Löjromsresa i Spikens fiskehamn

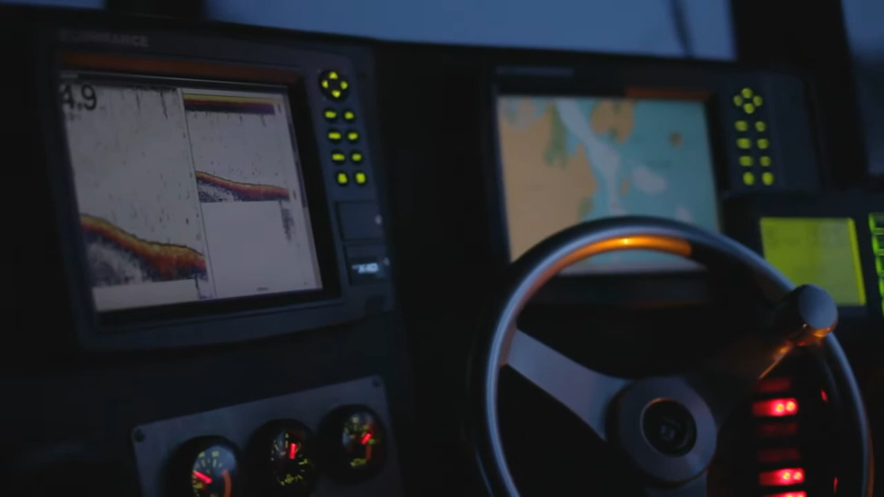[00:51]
Vi använder ju ekolod och GPS hela tiden att fiska med kan man säga.